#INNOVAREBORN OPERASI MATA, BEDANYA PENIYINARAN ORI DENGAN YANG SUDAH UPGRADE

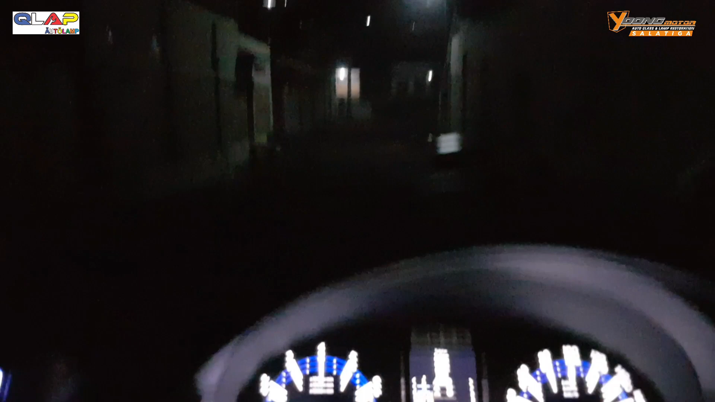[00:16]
Oke, jadi ini aku ada di mobil Innova Reborn ya, tipe V.
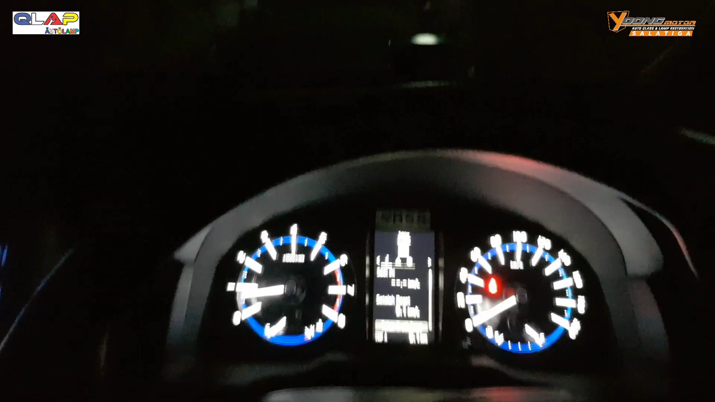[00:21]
Jadi tipe V lama ya. Jadi ini lampunya masih halogen. Ini aku coba lampu standarnya dulu, oke? Jadi ini fog lamp.
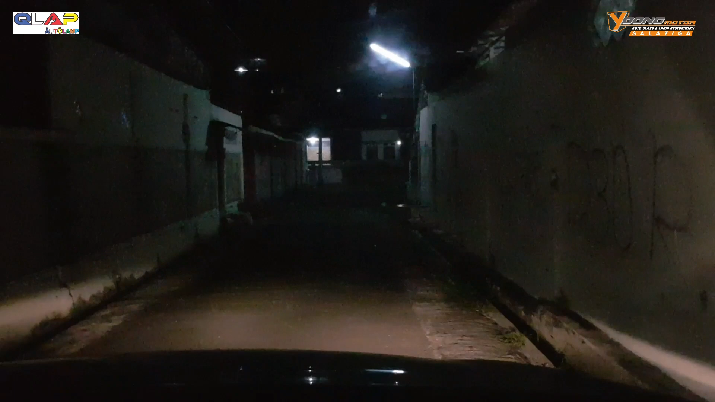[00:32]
Oke, ini fog lamp dari dalam mobil. Kaca film 40% 3M ya, bawaannya 3M 40% yang depan nih. Terus ini dari luar mobil.
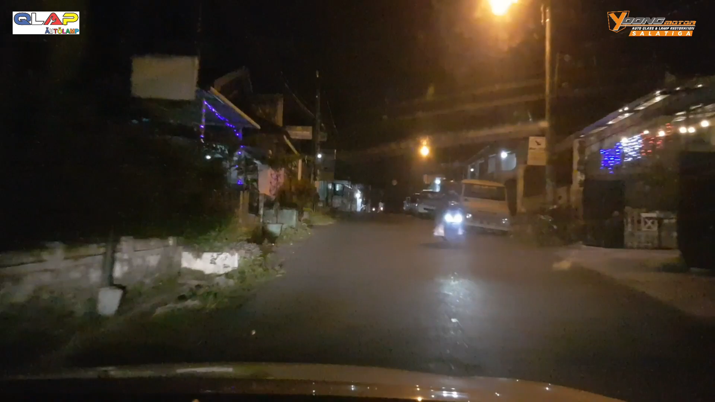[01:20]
Ini lampunya kalau di bawah PJU ya, di jalan raya, di hanya kelihatannya hanya seperti ini. Aduh, sudah detail ya, belum jalan nih.
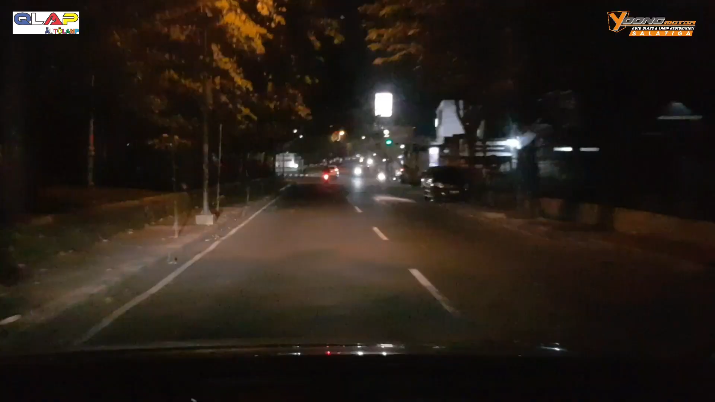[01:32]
Ini lampu standar ya. Anba fog lamp, ini dengan fog lamp. Nah, ini udah lampu standar, lampu utama plus fog lamp udah nyala semua. Jadi cuman sinarnya cuman seperti ini. Ya, oke. Okay. Nah, nanti besok kita akan lihat hasilnya setelah di upgrade. Oke. Okay. Nah, kelihatan lah sama PJU kalah.
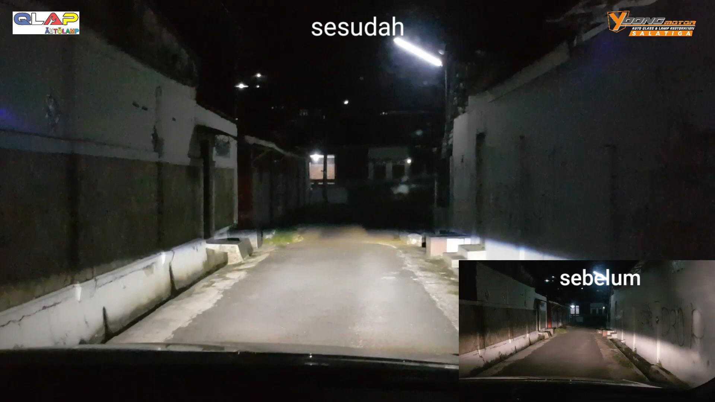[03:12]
Ini dari dalam mobil, kaca film 40%, 3M black ya. Ini dari luar mobil, nah, ya. Terus ini ada fitur leveling juga. Nah, ini kelihatan ya, aku naikin, nah ya. Ini turun. Oke, ini dari dalam mobil. Ini turun, ini naik. Ini posisi paling tinggi ya. Ini tadi posisi paling rendah segini.
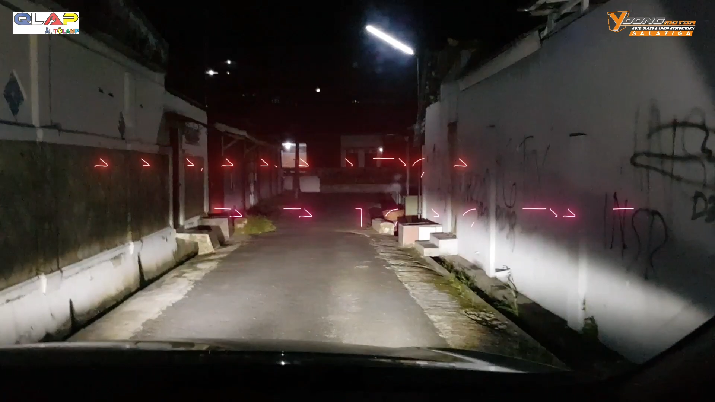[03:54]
Nah, ini pakai fog lamp multi reflektor 3 warna. Ini hanya fog lamp saja ya. Ini dari dalam, ini dari luar. Nah, ini yang paling top. Jadi dia bisa tembus kabut, tembus hujan ya.
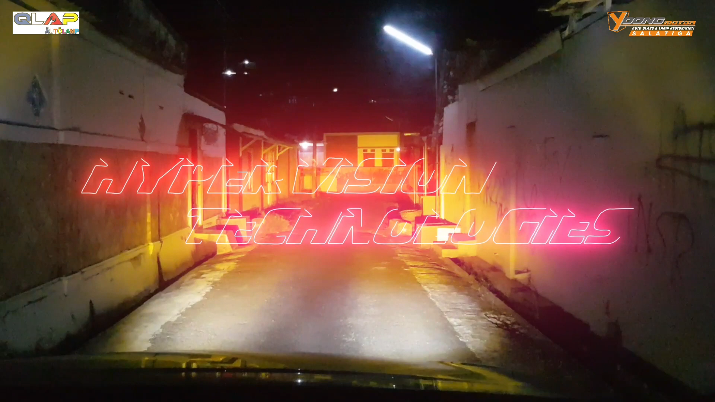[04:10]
Jadi jadi putih, kuning. Ini dari dalam mobil, kaca 40%. Terus kemudian ini putih kuning. Nah, ya bisa kelihatan kan? Oke. Nah, ya, buat konco kilap. Ini tambah lampu utama. Nah. Oke. Ini fog lamp mati. Ini fog lamp putih. Oke, sekarang kita tes jalan raya. Oke.
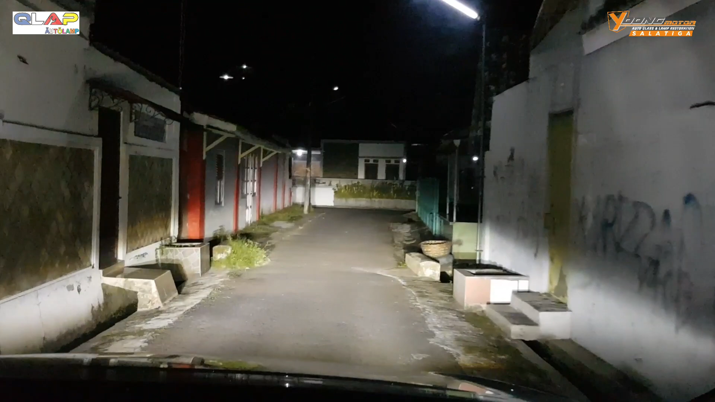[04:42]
Ini tanpa fog lamp ya, hanya lampu utama ya.
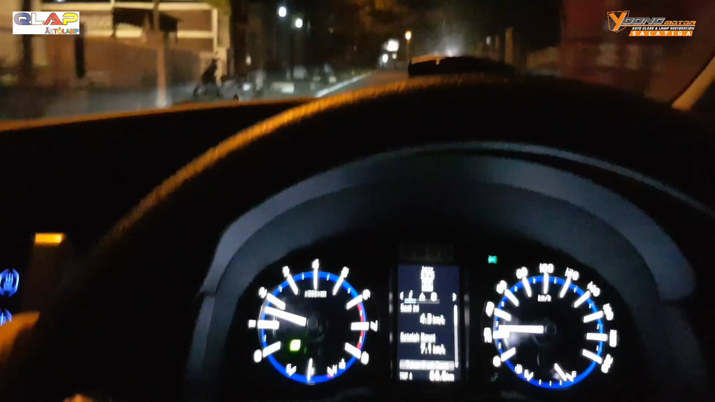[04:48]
Oke, konco kilap. Nah, kamu bisa lihat sendiri ya bedanya sama lampu standarnya kemarin. Ini pakai billet bibot G7. Ini hanya lampu utama. Ini plus fog lamp. Woi. Halo. Oke, fog lamp matiin dulu. Kita tes di jalan yang sama seperti kemarin. ternyata lewat jalanan ini lagi seperti kemarin.
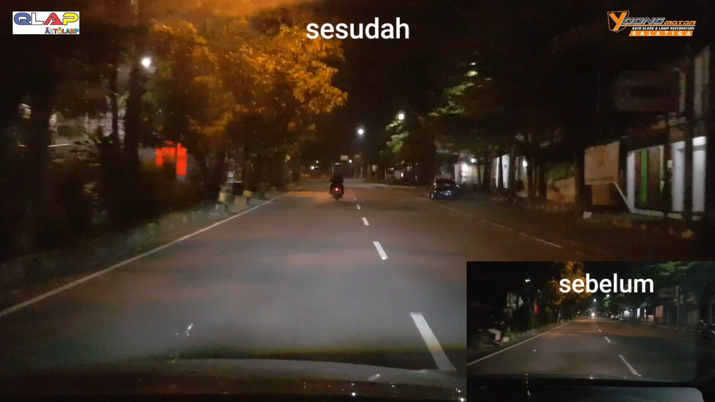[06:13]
Wah ya, tetap tembus kan, kelihatan ya bedanya daripada yang aslinya kemarin ya. Oh, mantap. Ini tanpa fog lamp loh guys ya, ini masih belum tanpa, ini masih tanpa fog lamp ya.
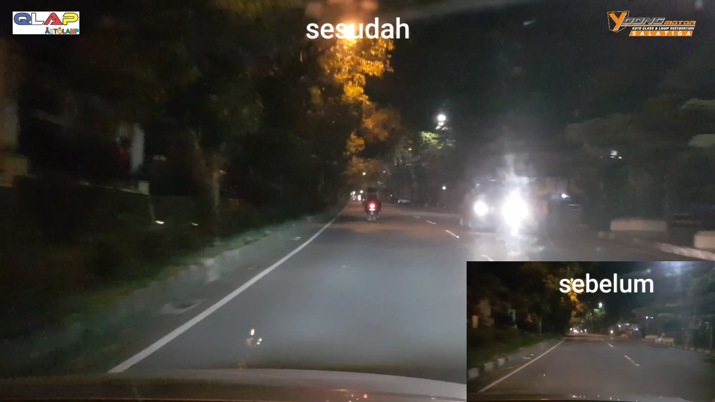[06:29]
Jadi ini kalau fog lampnya aku nyalain putih. Nah ya. Oke. Bisa lihat sendiri kamu. Ya kan? Ini aku hanya bicara tanpa fog lamp aja. Nah, ini dengan fog lamp, sorry. Dengan fog lamp putih nyala. Fog lamp multi reflektor.
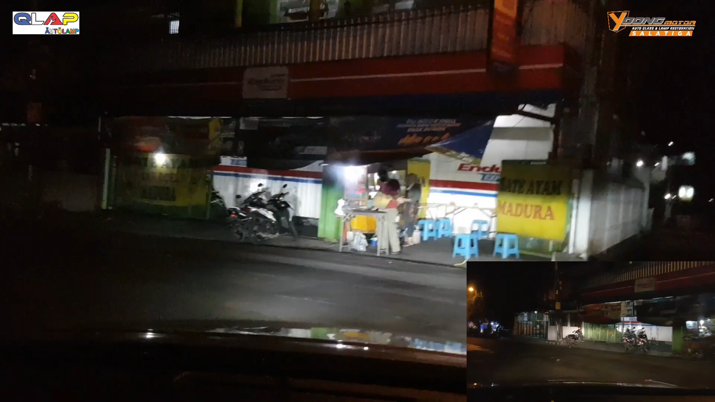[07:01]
Tiga warna ya, ini aku fog lampnya aku matiin dulu ya. Nah ini tanpa fog lamp. Nah ya, oke, kelihatan kan.